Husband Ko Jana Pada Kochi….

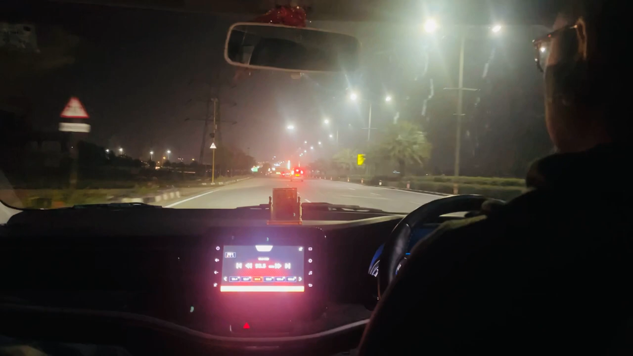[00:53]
क्योंकि घर से एयरपोर्ट ज़्यादा दूर नहीं है। सारी गाड़ियाँ आप देख रहे हैं सब।